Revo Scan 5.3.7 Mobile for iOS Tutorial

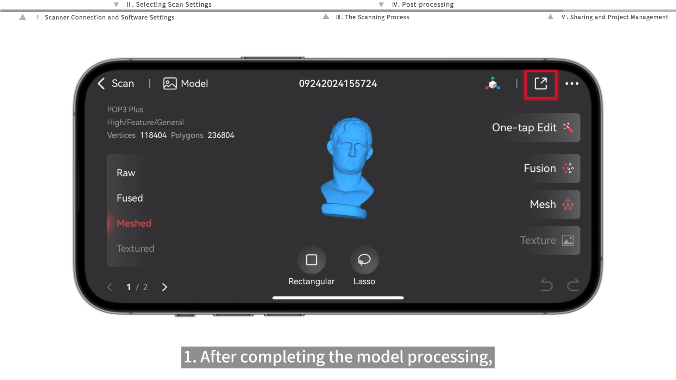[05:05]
one after completing the model processing tap you share again choose a file format to share the model with other apps
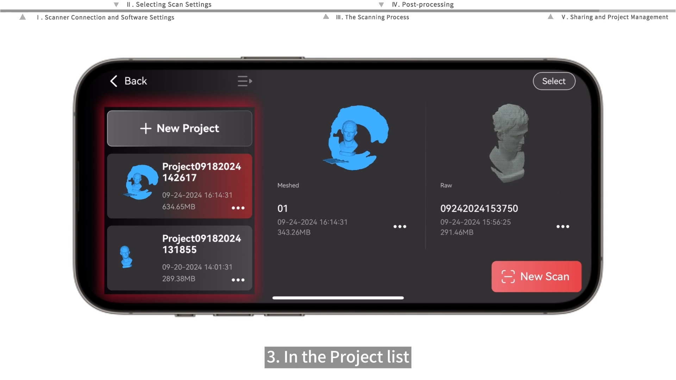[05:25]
tap the gmorg icon to share rename or delete entire project files
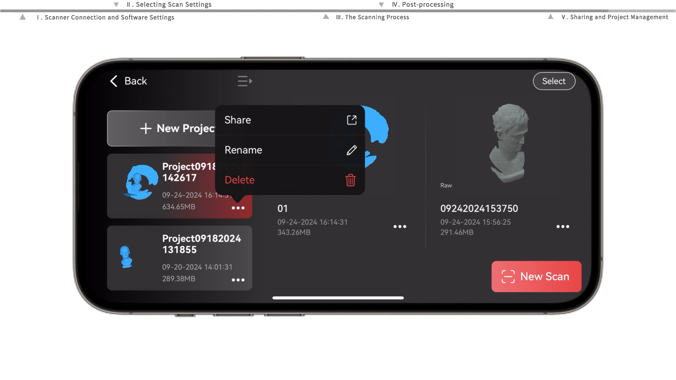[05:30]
for currently you can only transfer whole project from the revoskin app to revoskin 5 on a pc